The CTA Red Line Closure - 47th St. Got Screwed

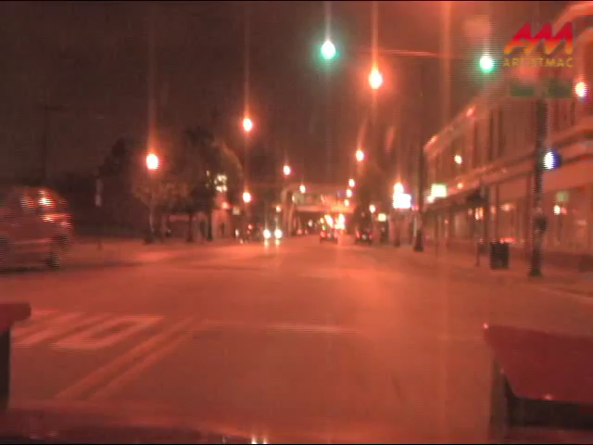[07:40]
It's open 24 hours now. You know, it runs 24-7. The only problem is the buses don't run 24-7. And here's a train pulling into the station now. Now, this is the route that the CTA expects people to walk
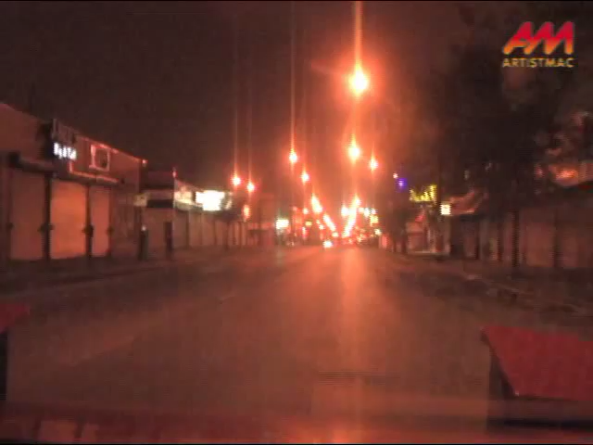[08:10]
to get to the closed 47th Street Red Line station. And that intersection that we passed back there, 47th and Prairie, that's where a Columbia College student got shot to death at 11 o'clock at night. He was walking up to the station to walk a friend back to his house because he knew how dangerous that station was.
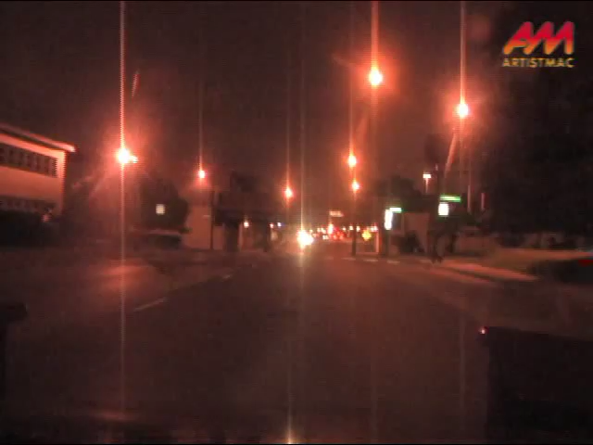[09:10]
these streets will be crowed with low-lifes. Now, this is only about a five-minute trip by car.